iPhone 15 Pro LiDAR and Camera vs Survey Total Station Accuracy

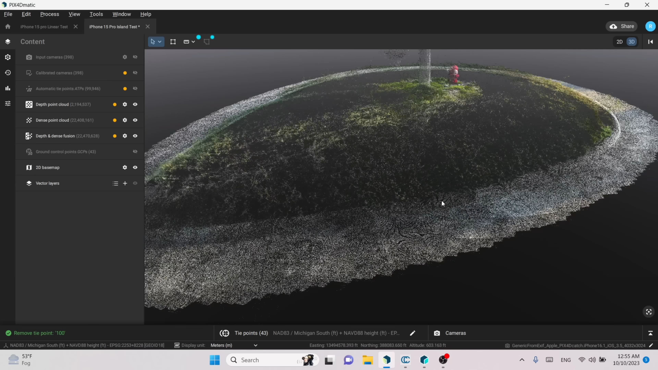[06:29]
For the island survey it actually turned out pretty nice.
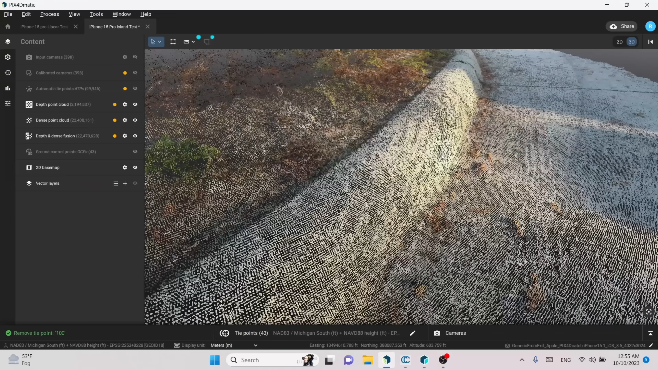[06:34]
I can see plenty of detail for the curb
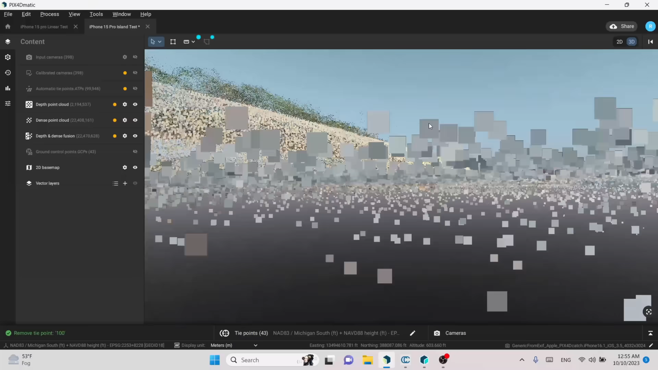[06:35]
and gutter and a pretty seamless integration between both data sets.
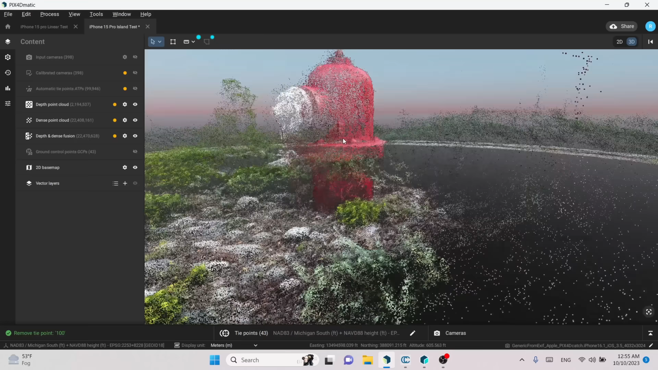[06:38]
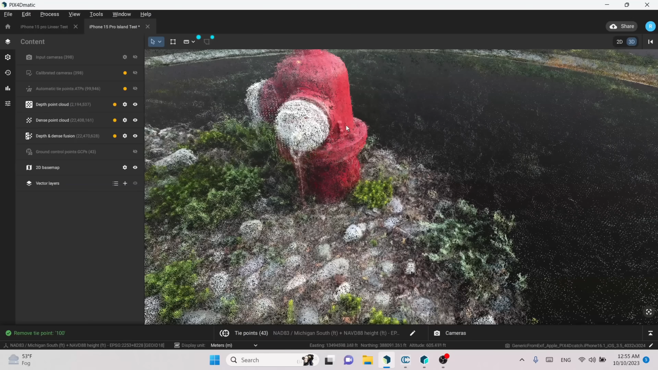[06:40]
The construction of the fire hydrant was not bad although I do see a little bit of noise on the outside of the fire hydrant but I can clearly see
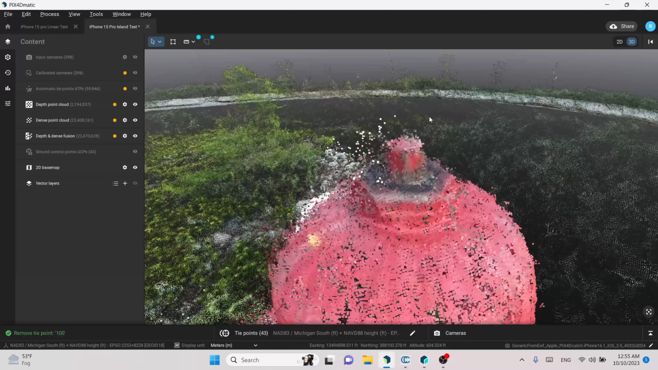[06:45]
the top of it if I wanted to assign coordinates for a benchmark.
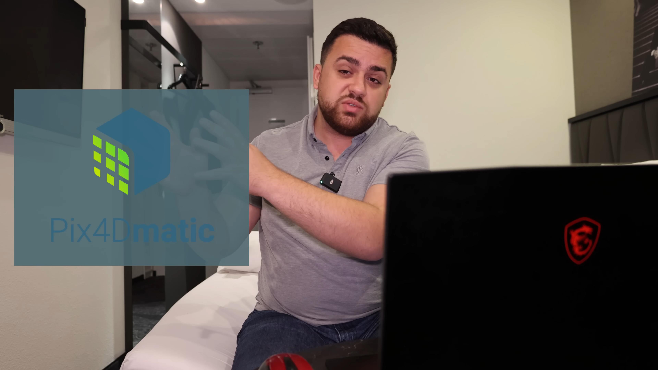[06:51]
Now we took that model from Pix4dmatic and we brought it into Pix4d Survey. Now the reason I want to do this is because I want to create a surface and I don't want to use the millions of points that are in the point cloud so I'm going to simplify this point cloud by using grid points. Now out of the millions of points in the fused point cloud I generated about 1,500 points in a grid
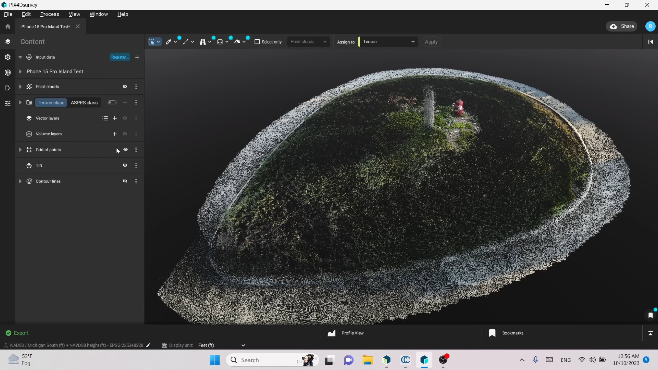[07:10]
and that grid looks something
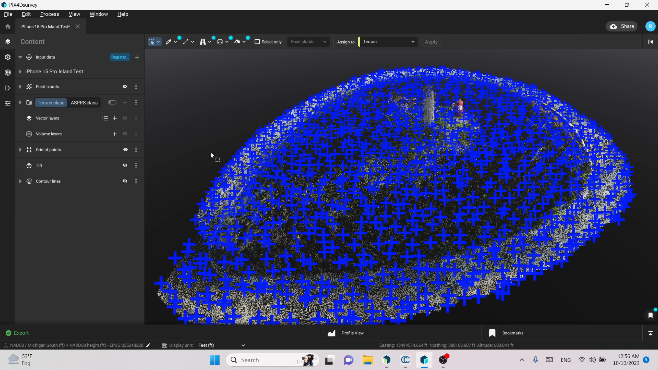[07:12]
like this so all these little blue plus signs are a point on the ground.
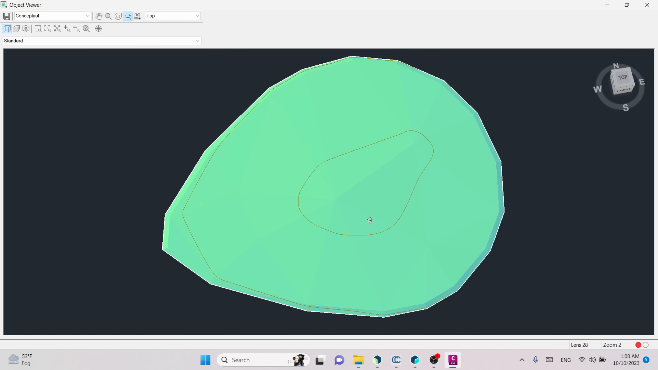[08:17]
If I click here and go to object viewer this is the surface that was generated with the total station.
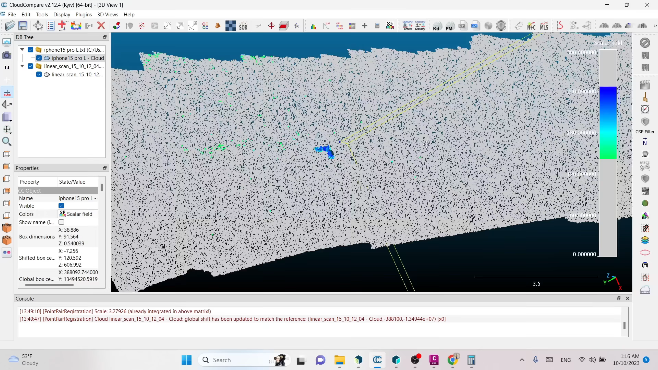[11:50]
After some manipulation and visualization I'm able to see these targets beautifully and
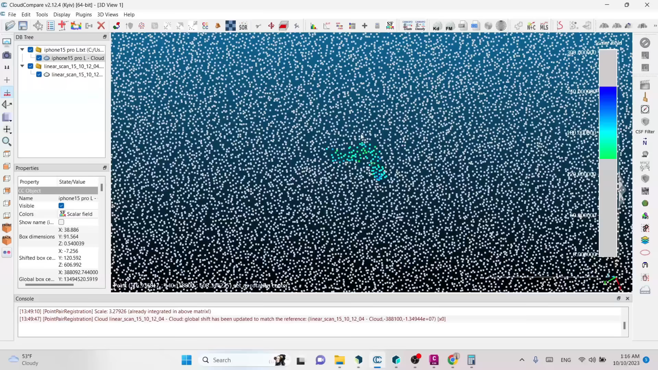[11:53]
I can clearly identify where the corner of the chevron is. This one turned out even better so I can see that it's right here and I'll go over those results in just a minute but first I want to show you the fused point cloud using the imagery with photogrammetry and the LiDAR sensor.
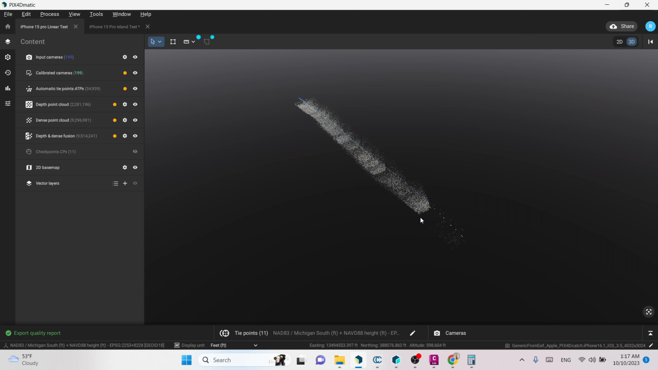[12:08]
Again in Pix4DMatic I've generated this model
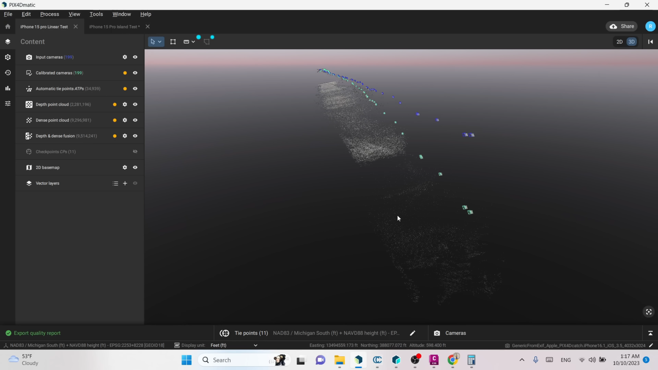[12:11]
and you can see there's a huge correction trajectories here after processing everything.
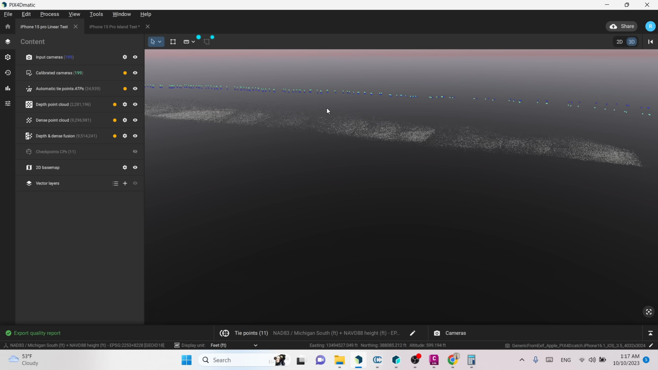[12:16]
So let's see what the algorithm here suggests the positions are in terms of the positions we captured with the total station.